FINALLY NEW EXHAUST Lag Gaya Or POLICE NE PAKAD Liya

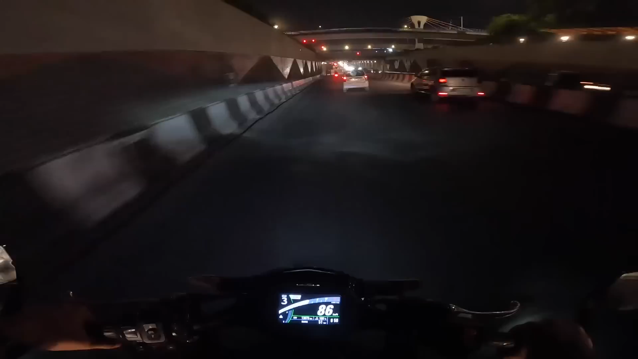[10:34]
टाइम हो रहा है रात के 9:25 और आपका भाई घर पहुंच चुका है, अपनी बाइक निकालेगा इसके बाद।